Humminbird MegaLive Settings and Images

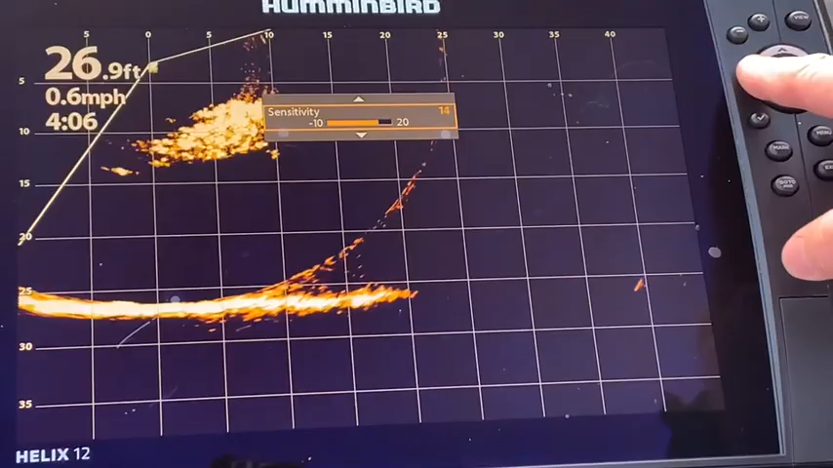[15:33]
On screen: depth 26.9 ft, speed 0.6 mph
As I cut it back, you can see more definition in the fish. And when I get out of that, you can see a better indication of the size.
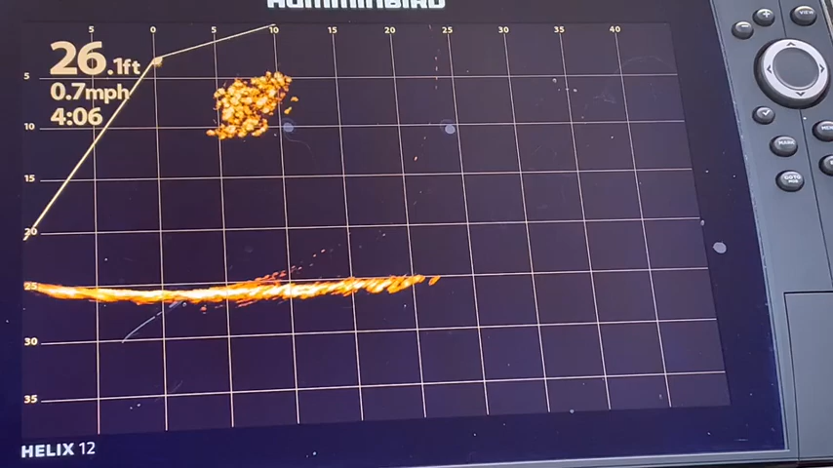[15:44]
On screen: depth 26.1 ft, speed 0.7 mph
If the sensitivity is too hot, you'll lose some of that. And boy, are they tightly bound together now. Maybe, oh, that one just jumped right beside the boat. Easy. Yeah.
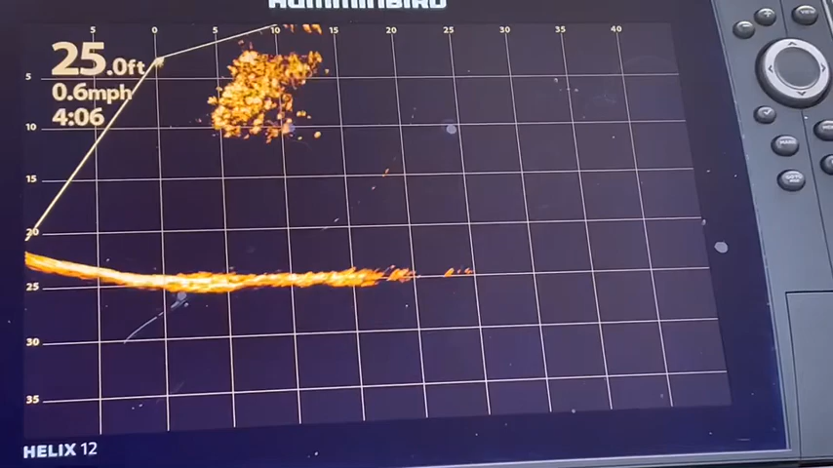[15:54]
On screen: depth 25.0 ft, speed 0.6 mph
So let's take a look at the contrast here now. And let's bring the contrast down.
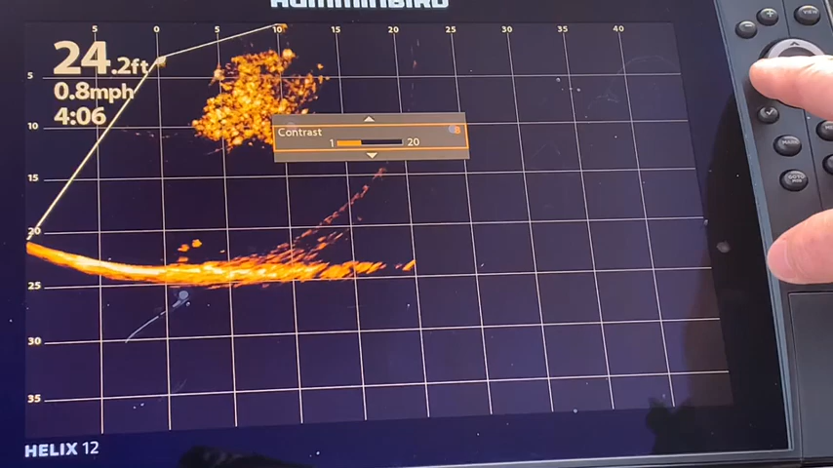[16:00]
On screen: depth 24.2 ft, speed 0.8 mph
And it's starting to get a little hazy. Bring the contrast back up.
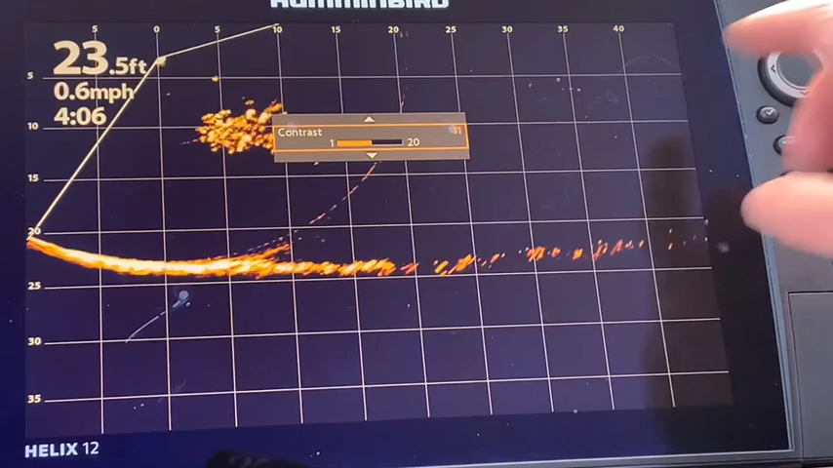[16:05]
On screen: depth 23.5 ft, speed 0.6 mph
And I can see the whites of the fish. I like that better. And I see more distinctness in that group of fish.
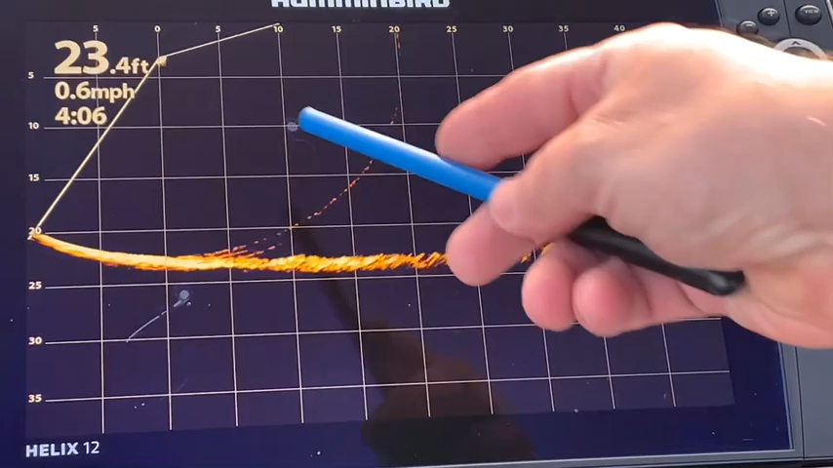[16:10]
On screen: depth 23.4 ft, speed 0.6 mph
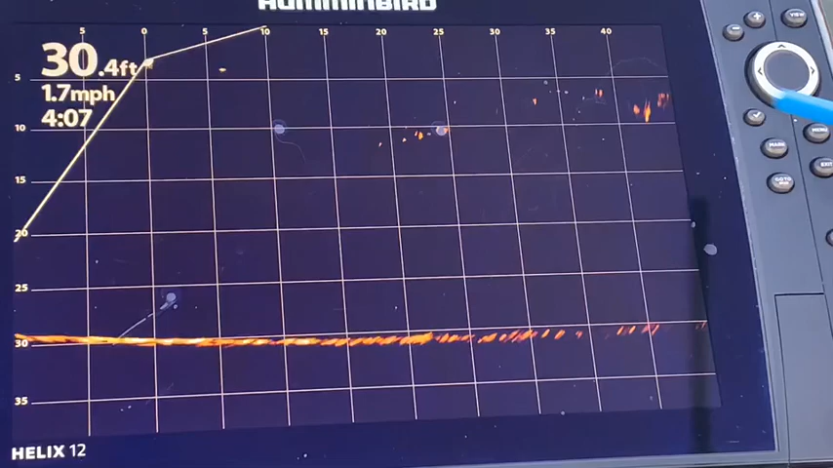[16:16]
On screen: depth 30.4 ft, speed 1.7 mph
And there is the group of fish with my sensitivity and contrast adjustments.
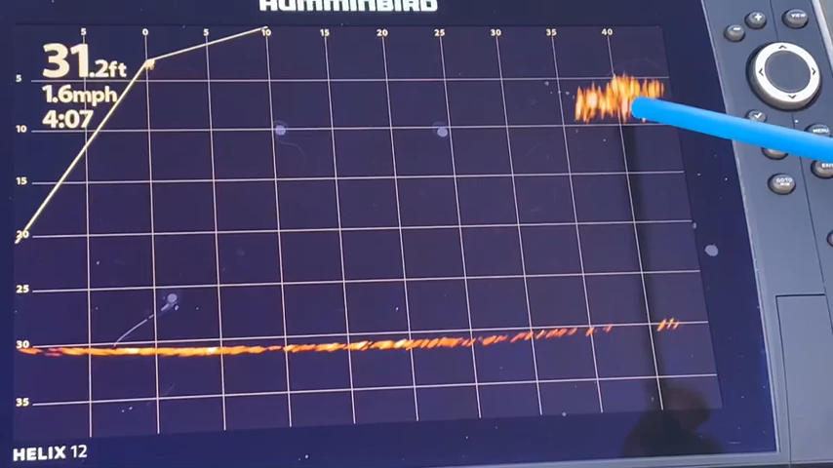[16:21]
On screen: depth 31.2 ft, speed 1.6 mph
I can certainly see the whites of the fish a little bit better. And I'm sure that I could dial it in a little bit more. But there's no question that I have a good idea of the size and the number of fish that are in that scope.
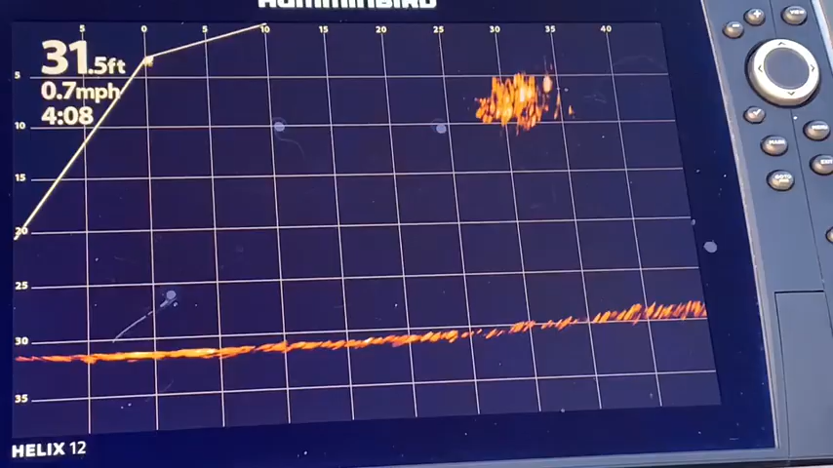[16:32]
On screen: depth 31.5 ft, speed 0.7 mph
All right, you can see that I've got some fish here.
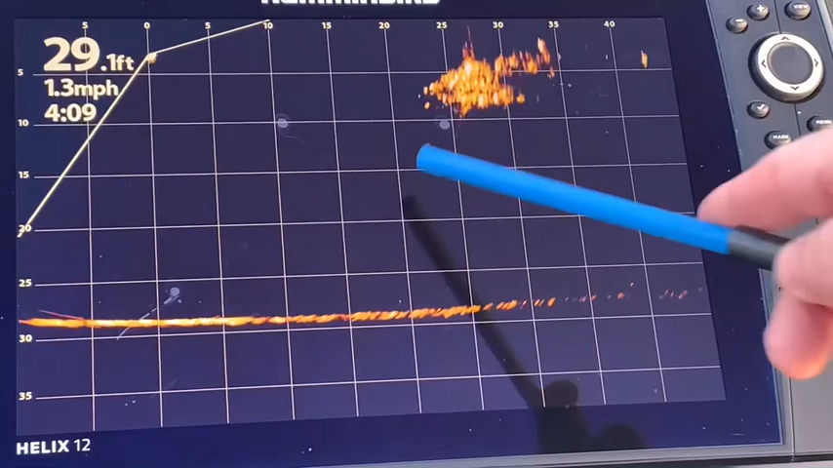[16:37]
On screen: depth 29.1 ft, speed 1.3 mph
Let's just take a look at the current settings that I am at right now.
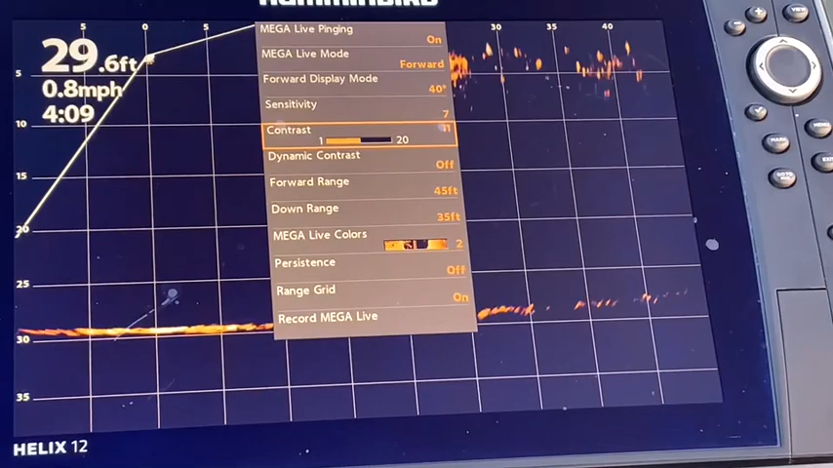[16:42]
On screen: depth 29.6 ft, speed 0.8 mph
And I have my Megalive on forward mode.
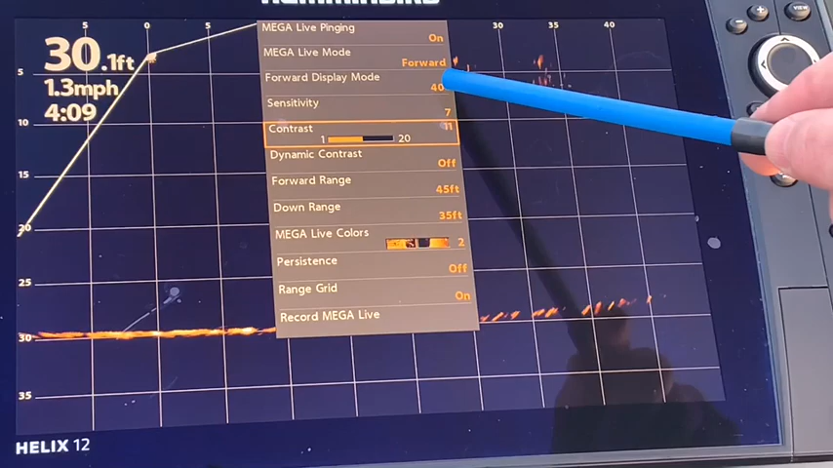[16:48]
On screen: depth 30.1 ft, speed 1.3 mph
I'm at the 40 degrees, so I'm at the standard setting. My sensitivity at 7. My contrast 11.
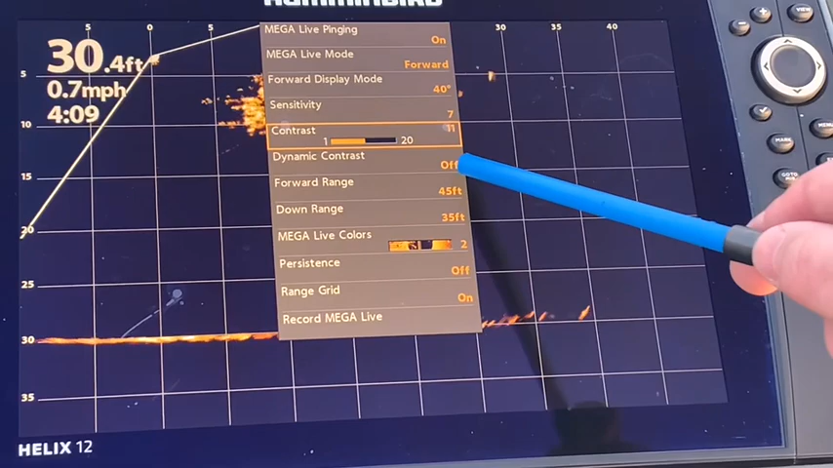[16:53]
On screen: depth 30.4 ft, speed 0.7 mph
I have the dynamic contrast off. Currently, the forward range is at 45 feet. The downrange is at 35 feet.
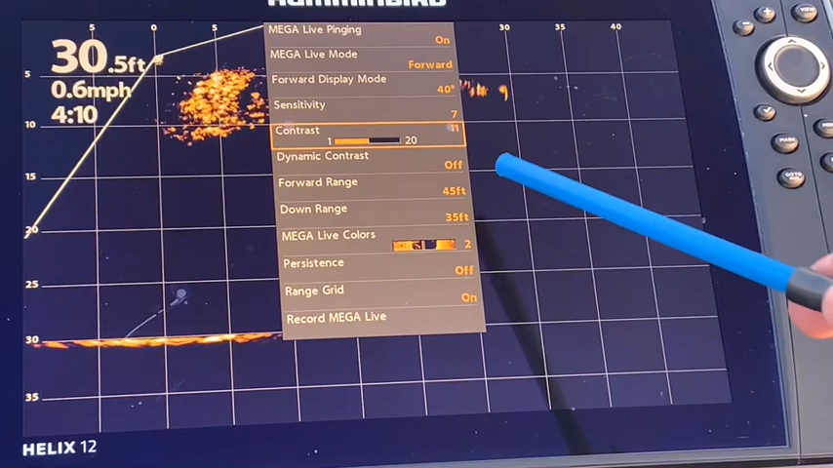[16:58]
On screen: depth 30.5 ft, speed 0.6 mph
Color palette 2. Persistence mode is off and the range grid is on.
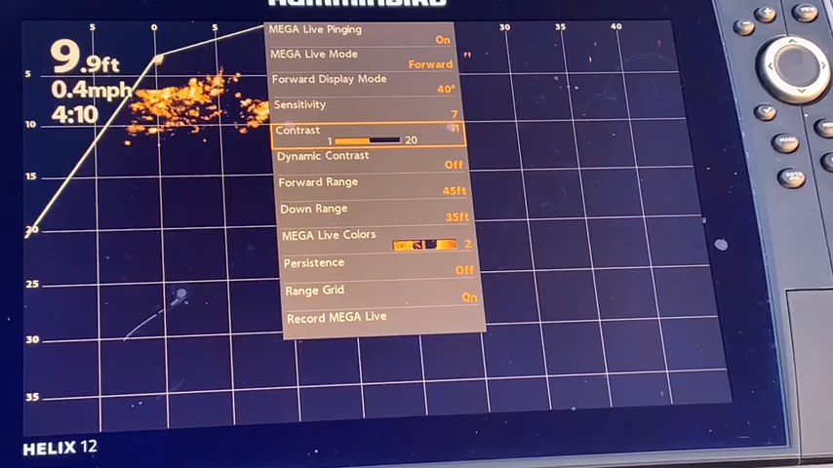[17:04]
On screen: depth 9.9 ft, speed 0.4 mph
While we're on a group of fish, let's take a look at the persistence mode.
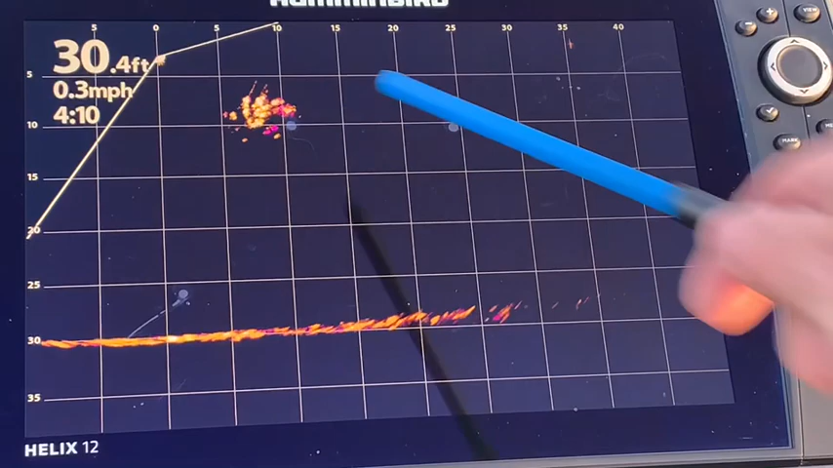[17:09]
On screen: depth 30.4 ft, speed 0.3 mph
And you can see the purple, which is the trail of the fish swimming around.
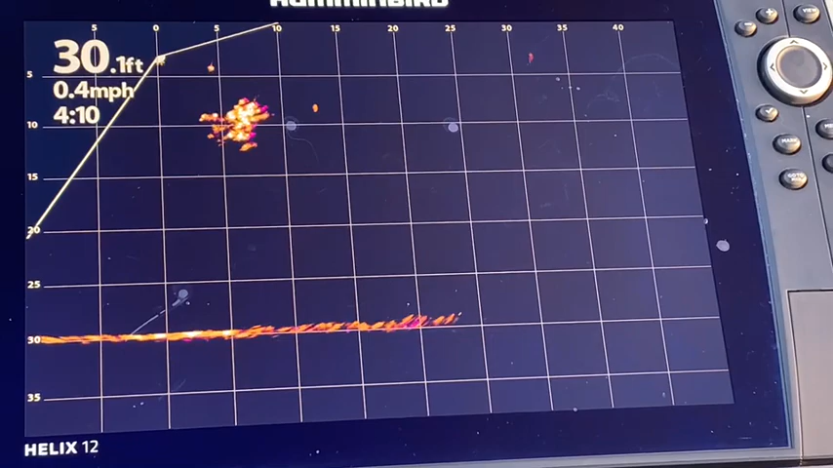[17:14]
On screen: depth 30.1 ft, speed 0.4 mph
And you can see that they are moving. And that's showing there's a couple fish and there's the trail behind it.
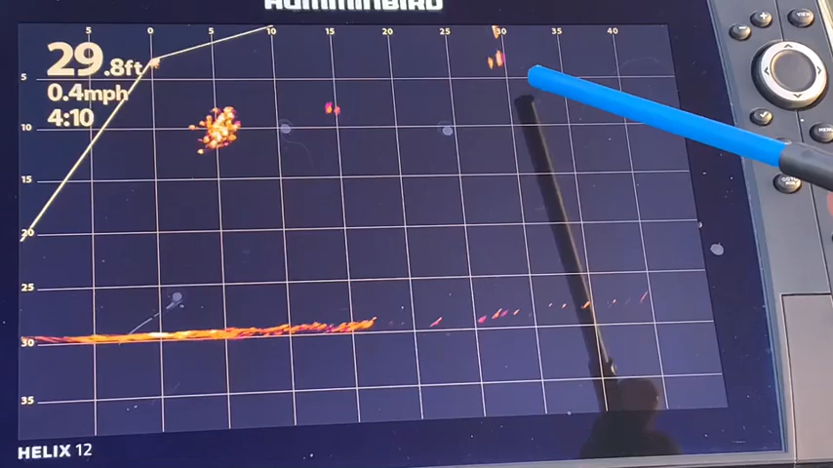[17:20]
On screen: depth 29.8 ft, speed 0.4 mph
You've got some fish up here. And that's the advantage of persistence mode. Let's try the persistence mode at a different setting. So let's go to medium.